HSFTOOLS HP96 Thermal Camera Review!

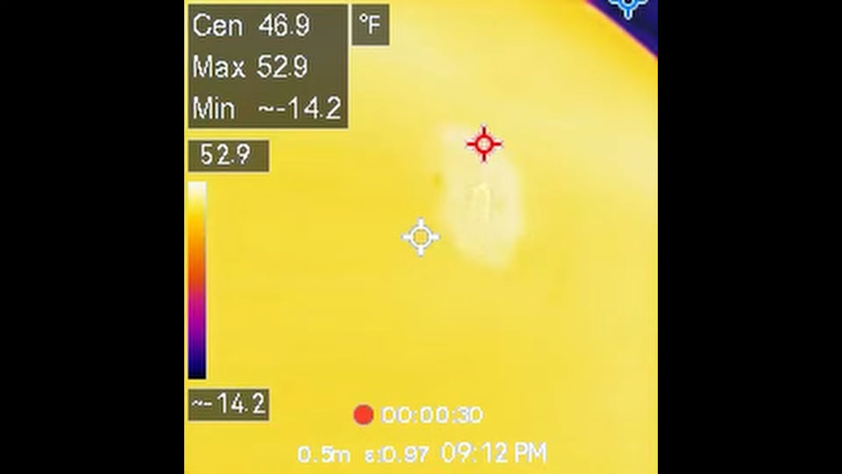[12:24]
On screen: spot 46.9°F, max 52.9°F
if we look at a window you can see a little bit of reflection but you can see where the heat
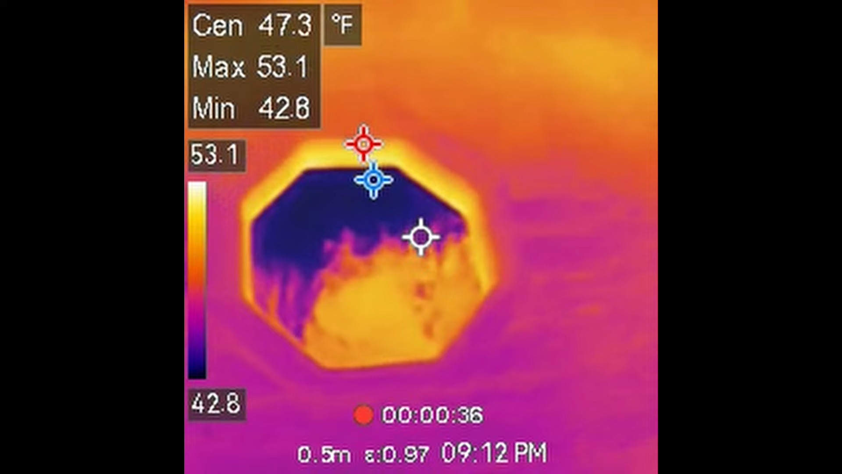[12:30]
On screen: spot 47.3°F, max 53.1°F, min 42.8°F, scale top 53.1°F, scale bottom 42.8°F
is being transferred this is really good when it's really cold out you can come out and look at your windows and you can see if there's anywhere that you're losing heat this one doesn't look too
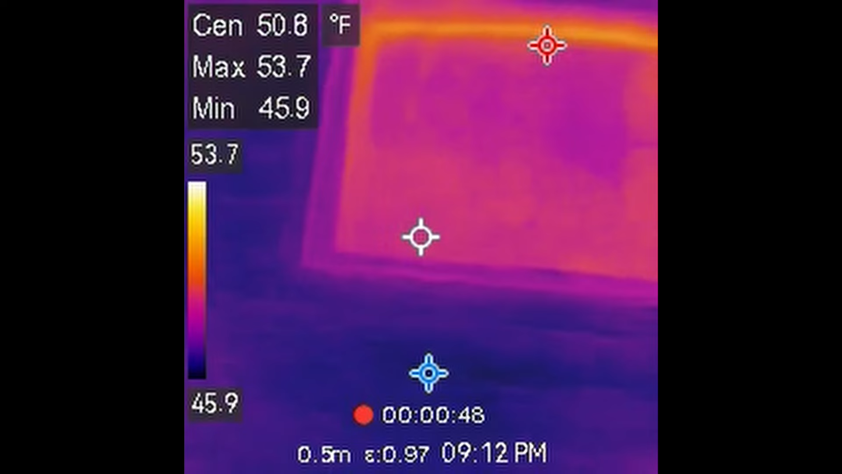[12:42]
On screen: max 53.7°F, min 45.9°F
bad but again it's not real cold out the colder it is outside the easier it is to detect any heat loss but you can really see the foundation lights right up
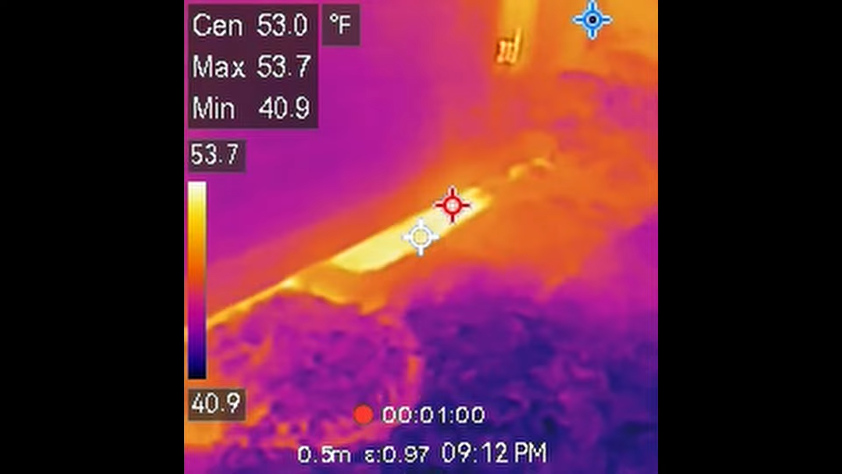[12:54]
On screen: spot 53.0°F, max 53.7°F, min 40.9°F
okay so i've looked at things that are warm but let's look in the freezer
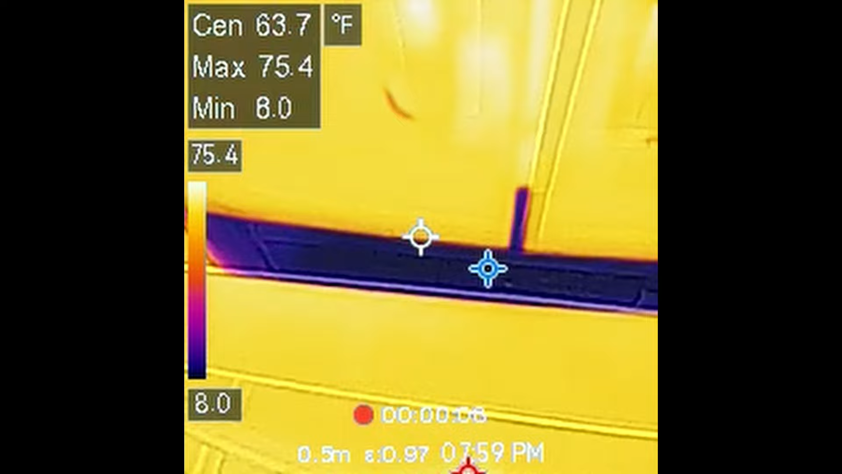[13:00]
On screen: max 75.4°F, min 8.0°F
at some things that are cold and here you can see we're definitely
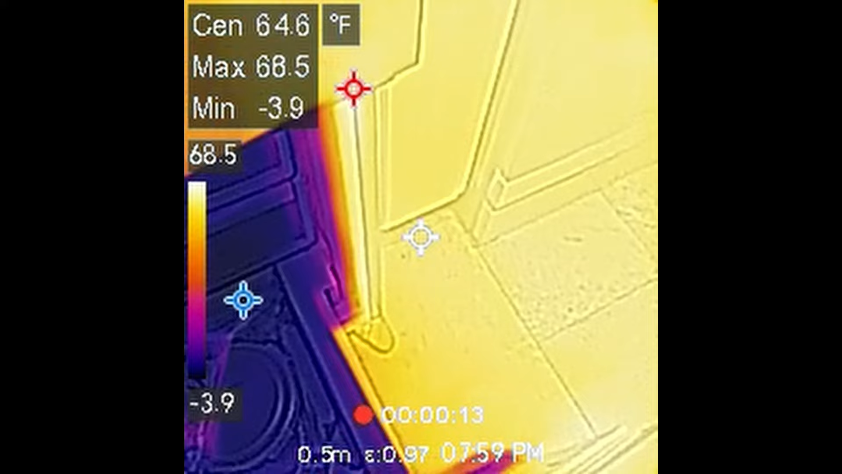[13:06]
On screen: spot 64.6°F, max 68.5°F, min -3.9°F
in the cold zone of course you can see that big contrast between when the freezers open and the surrounding area
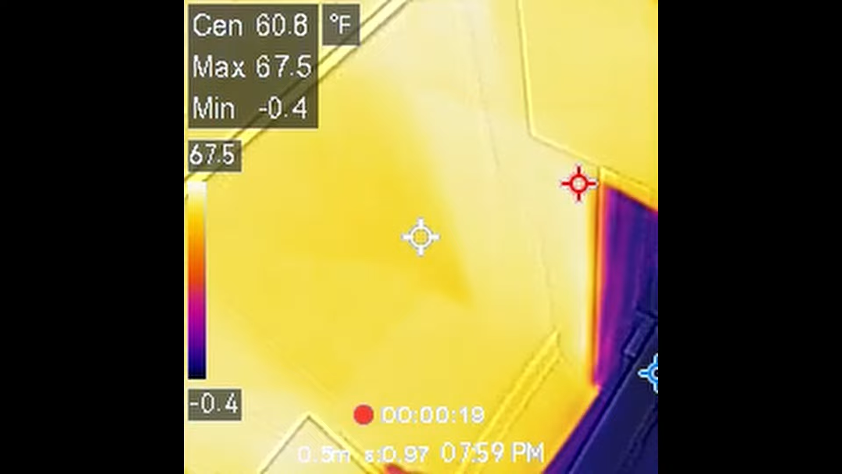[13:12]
if you look at the ice cubes as you would expect they are cold
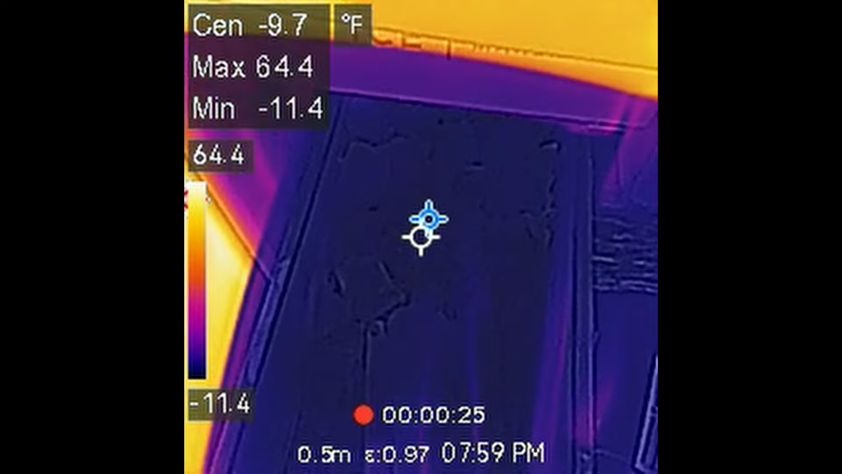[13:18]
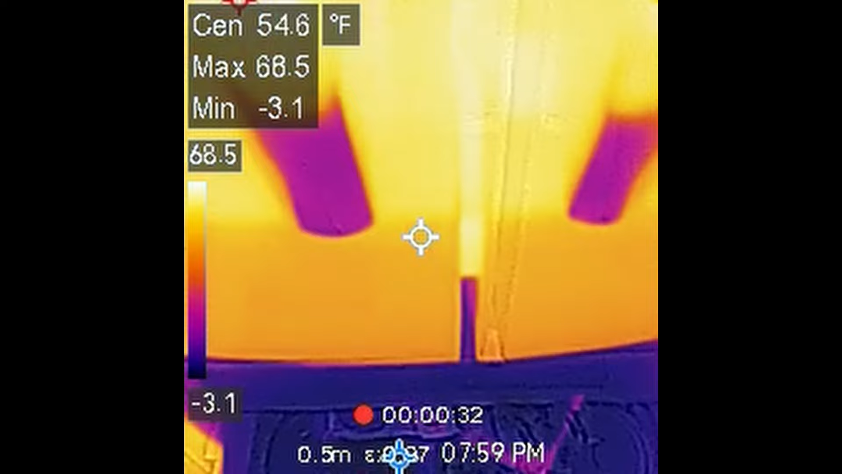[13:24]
On screen: max 68.5°F, min -3.1°F
but the exterior surfaces of course you can see my reflection there in the stainless steel surface of the exterior of the refrigerator
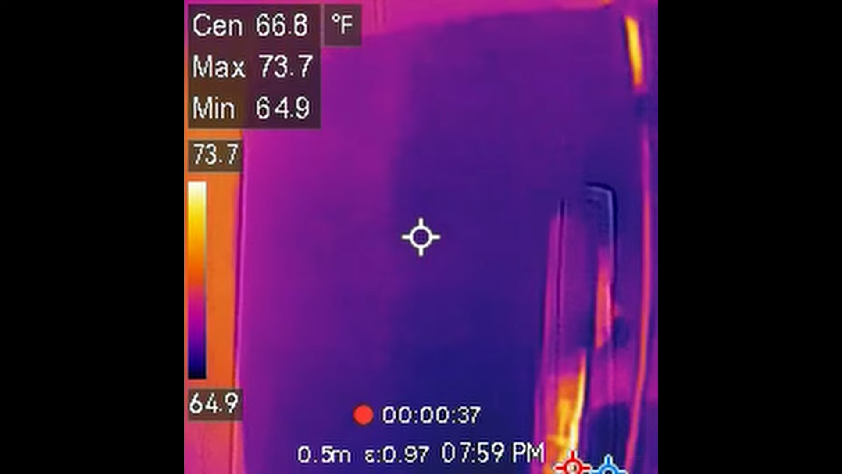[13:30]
On screen: max 73.7°F, min 64.9°F
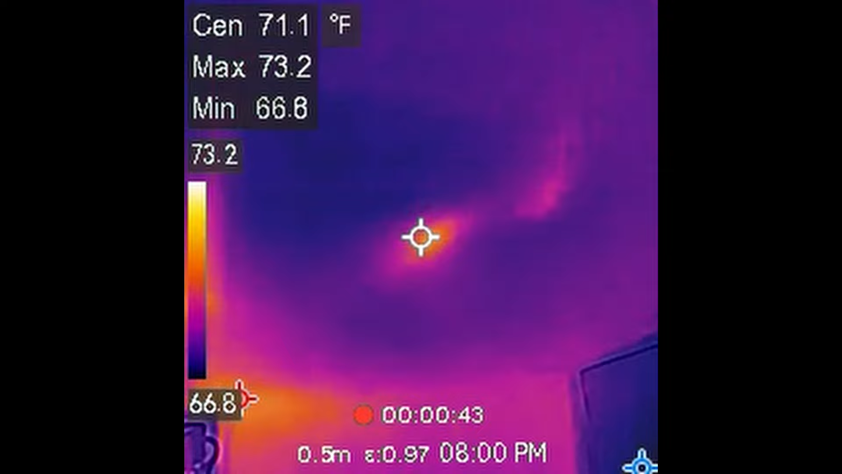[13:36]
On screen: spot 71.1°F
and there's the wall next to the refrigerator you can actually see some warm spots on the wall on the other side of the wall is my water heater you can see some of the pipes going through the wall
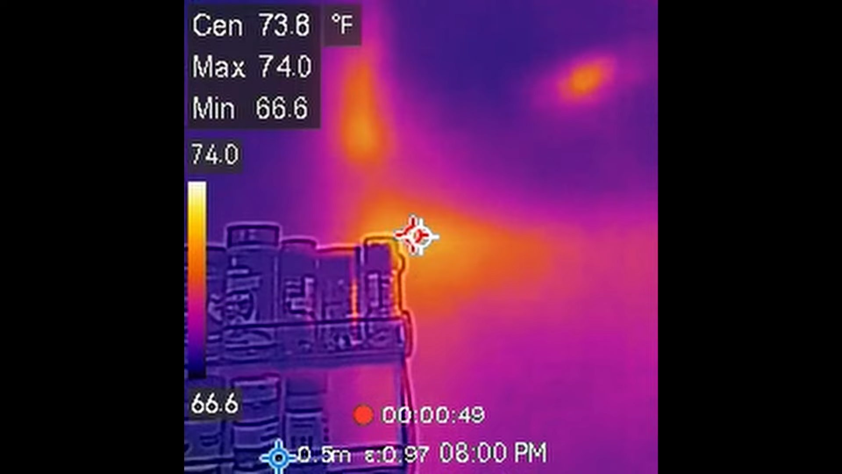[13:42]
On screen: max 74.0°F, min 66.6°F
there you can see exactly where the furnace is too over in that corner
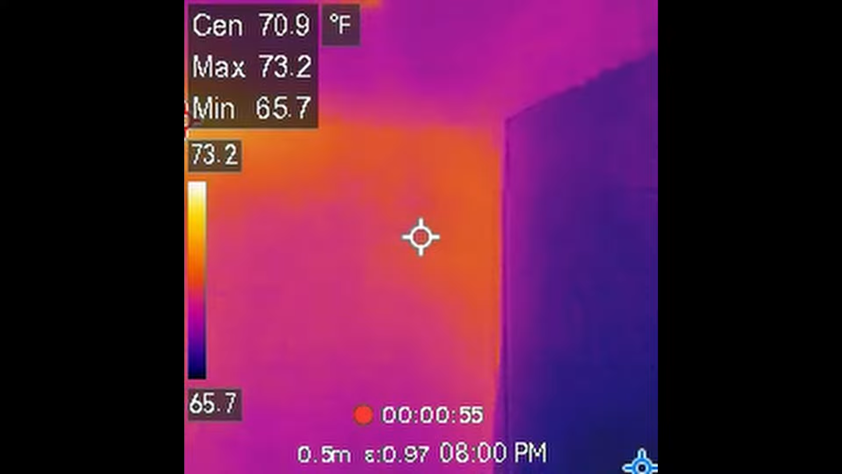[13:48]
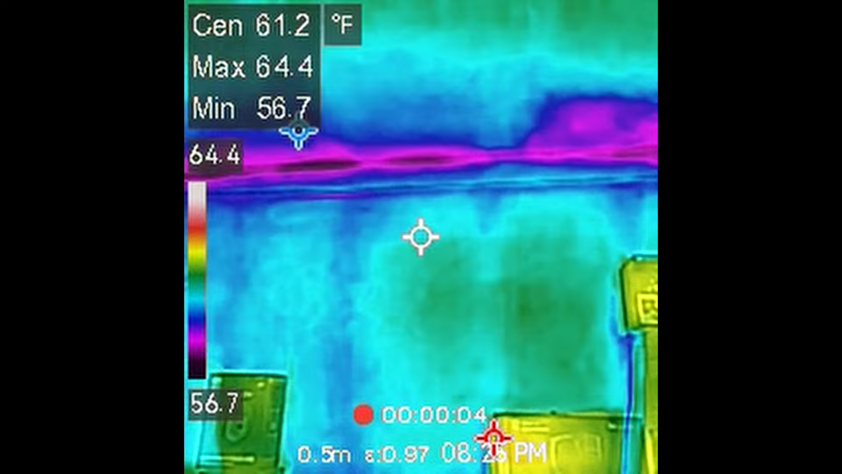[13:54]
On screen: max 64.4°F, min 56.7°F
now something that's really interesting i'm out in my studio which is a separate building from the house and i built this oh not quite 30
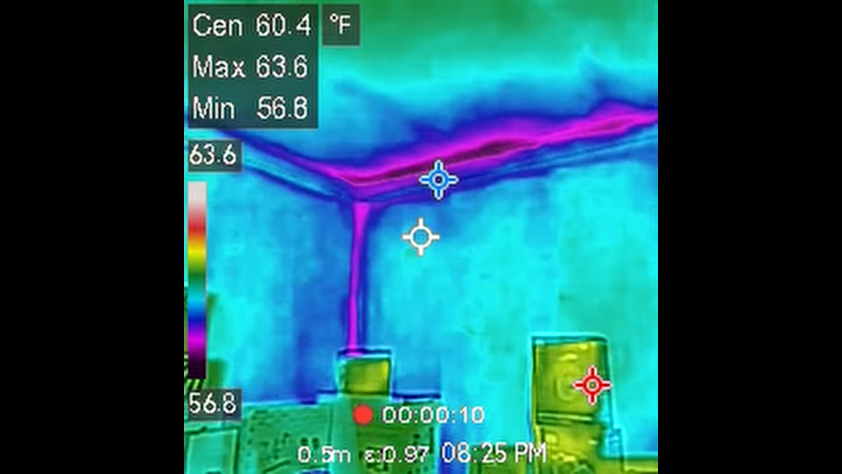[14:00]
years ago and as i'm looking at the walls you can actually see where the studs are i can see the uh the truss is there for the roof too with the color differential and it's more obvious when there's a bigger temperature
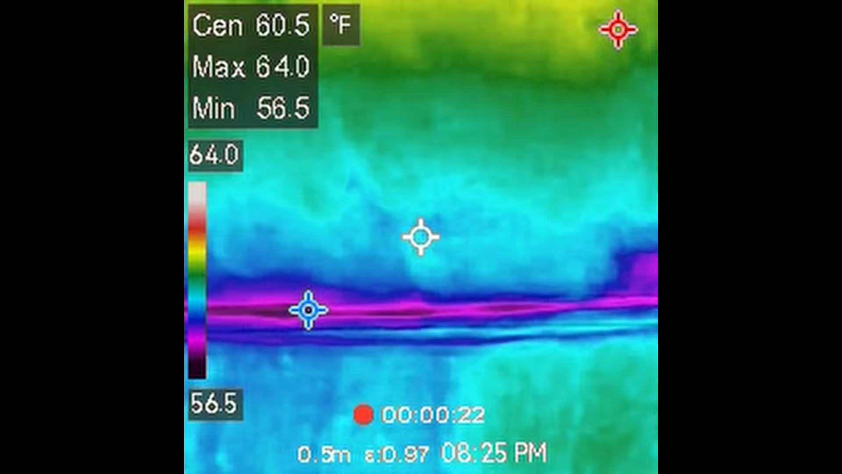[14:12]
On screen: spot 60.5°F, max 64.0°F, min 56.5°F
differential too when it's either really hot out or really cold out but one thing that's important is you can go around and see if you're missing any insulation anywhere so i can see right there there's an area that is a little bit cooler
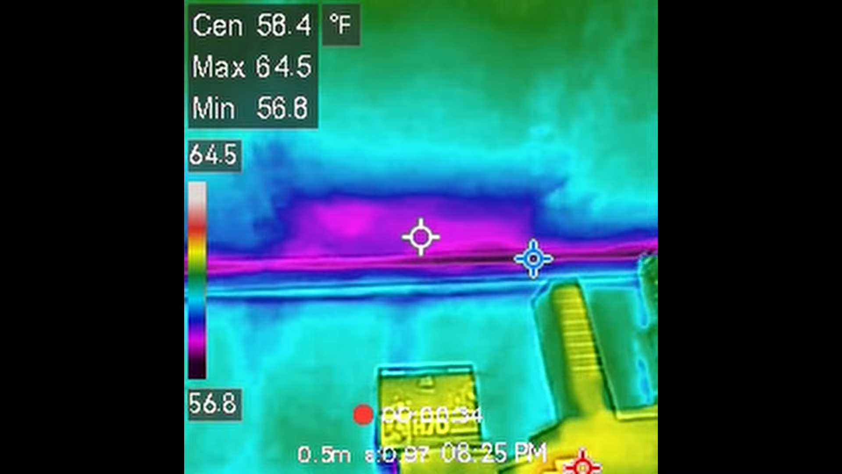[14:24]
On screen: max 64.5°F
so that tells me it's missing some insulation and when i built this building i used the rolls of fiberglass
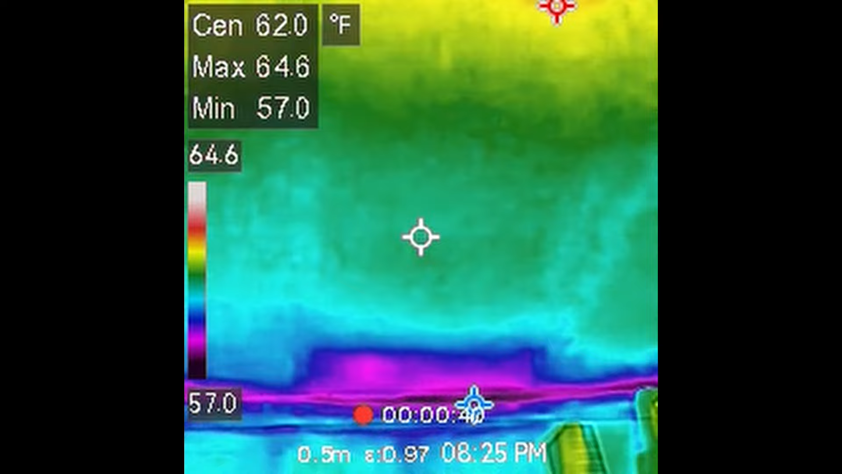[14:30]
On screen: spot 62.0°F, max 64.6°F, min 57.0°F
insulation you can see right there it has shifted or i didn't get the roll to go all the way to the end so i need to get up there and actually move my insulation around but you can look at your walls and you can see if there are any areas like